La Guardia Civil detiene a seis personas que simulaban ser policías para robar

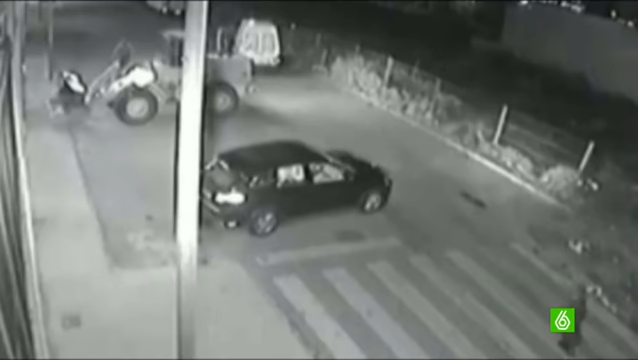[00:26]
Este es uno de sus asaltos nocturnos.
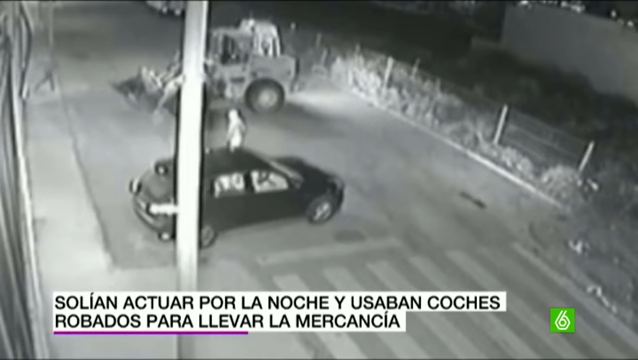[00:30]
Llegan a usar una retroexcavadora para empotrarla contra la pared de esta nave industrial hasta hacer un enorme butrón.
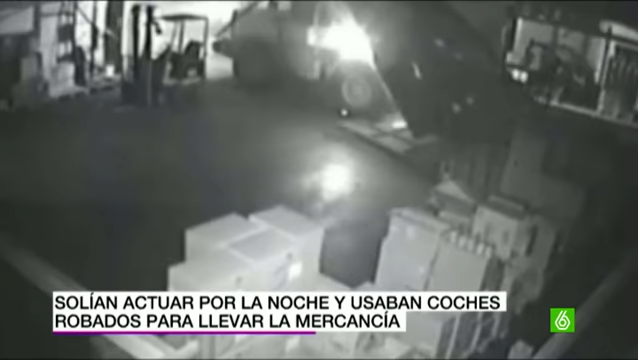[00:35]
Por el agujero acceden al interior con una furgoneta en la que se llevan toda la mercancía en solo unos minutos.